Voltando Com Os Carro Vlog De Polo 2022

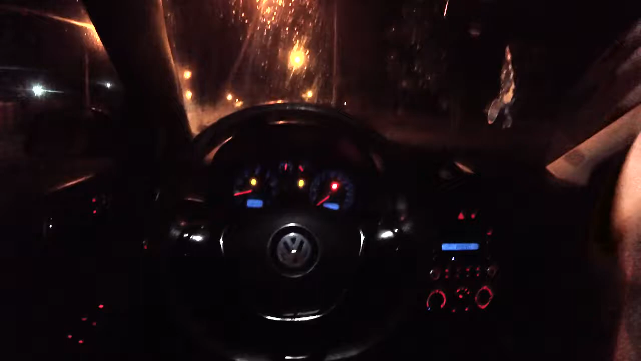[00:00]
Salve rapaziada, firmeiras do Total, sejam todos bem-vindos a mais um vídeo. Tamo começando mais um vídeo, mais um carro vlog noturno, como vocês podem ver mano, tá à noite. Agora são 19h52, tamo gravando mais um vídeo,
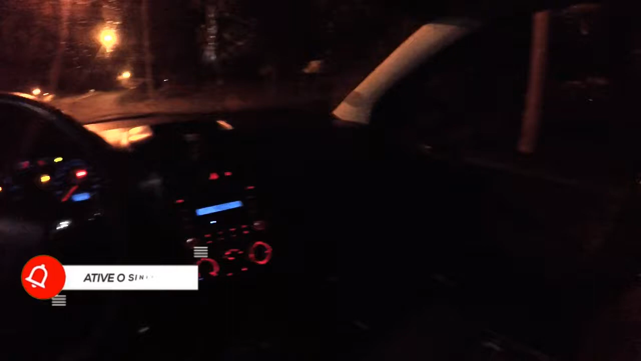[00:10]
vamos saindo naquele carro vlog, voltando com tudo com os carros vlog noturno rapaziada.
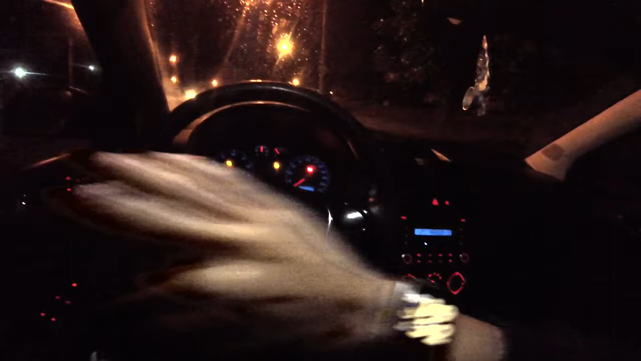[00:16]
Vamos fazer esse carro vlog pesado, espero que vocês curtam. Deixa muito like, se inscreva no canal, ativa o sininho, compartilha o máximo, isso aí vai fortalecer demais a nossa caminhada aqui no YouTube rapaziada. Vamos apagar a luzinha aqui de cima aqui, os ledzinhos que a gente tá colocando. A gente fez o vídeo também colocando esse ledzinho aqui, clareia pra caramba dentro do carro. Rapaziada, tamo quase batendo 17 mil inscritos, então fortaleça, compartilha pra 10 amigos seus, que vai ajudar muito essa caminhada nossa aqui no canal mano. E vai ajudar o canal a crescer também né pai, daquele jeito.
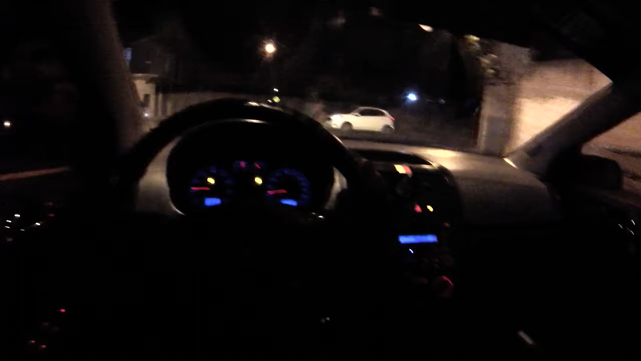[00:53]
Estamos dentro de um Polo 2008. Carro top agora, não sei se eu deixo ligada a luz de cima, o que vocês acham rapaziada? Deixa nos comentários se eu deixo, se eu devo deixar ligado a luz de cima no próximo vídeo do carro vlog à noite.
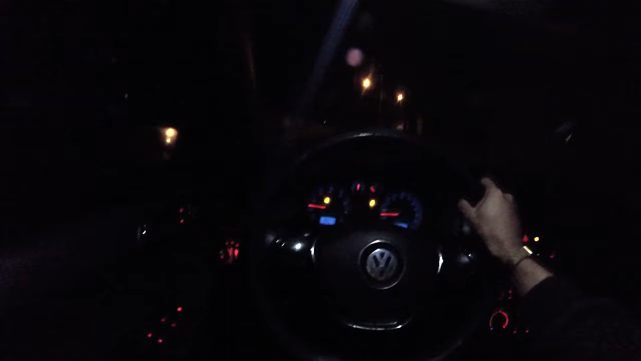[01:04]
Ou desligada mano, vocês deixam no canal que eu vou tá vendo todos os comentários de vocês, assim como eu vejo todos né. E vamos fazendo esse carro vlog mano, noturno. Tamo usando o Xenon embaixo e Xenon em cima, vamos ligar o de cima aqui pra clarear mais né.
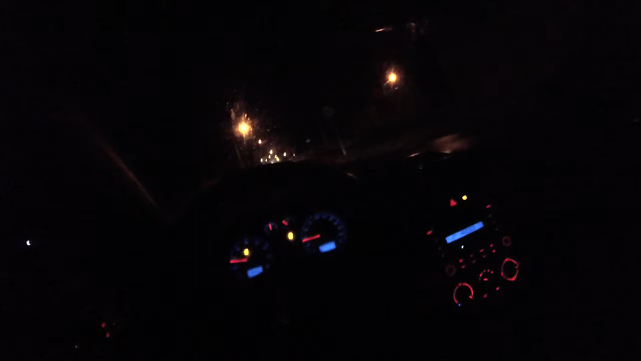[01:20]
E tamo aqui dentro de um Polo 2008, 1.6 rapaziada. Muito projeto veio em 2022, 2021. Fizemos muito projeto nesse carro aqui, pra quem não acompanhou cada projeto que a gente fez nesse carro aqui. Esse carro tá com muito upgrade brabo, tá com muita modificação, tá com muita modificação mesmo rapaziada. Desde o lado externo, como pro lado interno, como tá a noite cara. Não vai dar pra pegar os detalhes aqui dentro do carro de algumas mudanças que a gente fez né.
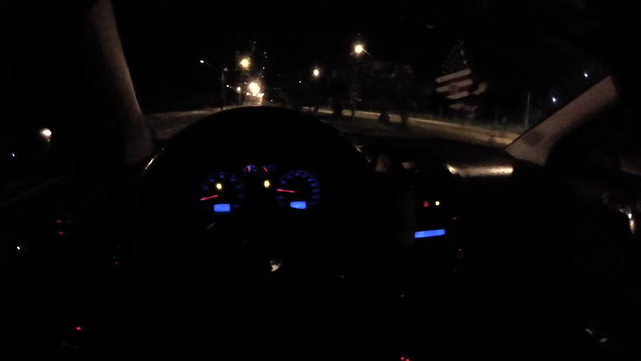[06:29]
Tem várias funções. 720. Aí tem a 720 Superview também. Que tipo assim. A 720 ela pega daqui até a outra ponta né. Do volante. E a 720 Superviews. Ela consegue pegar tudo assim. Até minhas pernas de baixo cara. Ela tem 3 resolução aí. Top. Né. Vocês ouviram minha suspensão batendo? A de trás daquele lado ali ó. A de trás ali tá... Mano. Tá miando demais. Tá miando demais.